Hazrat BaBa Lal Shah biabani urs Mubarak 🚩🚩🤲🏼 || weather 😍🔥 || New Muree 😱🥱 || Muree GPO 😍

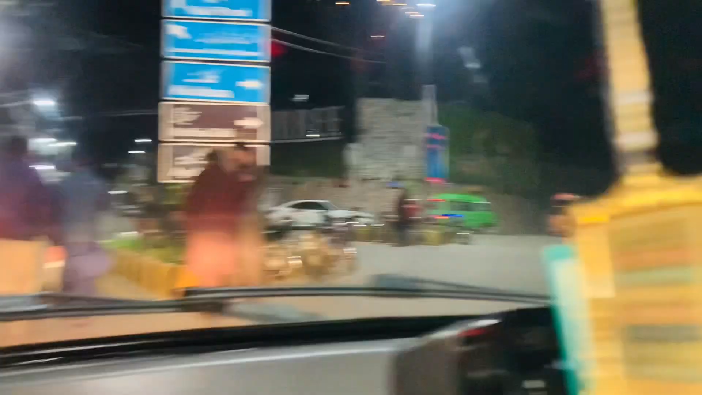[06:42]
तो हम फाइनली पहुँच चुके हैं मरी माल रोड में, इस साइड पे एबटाबाद है और नथिया गली।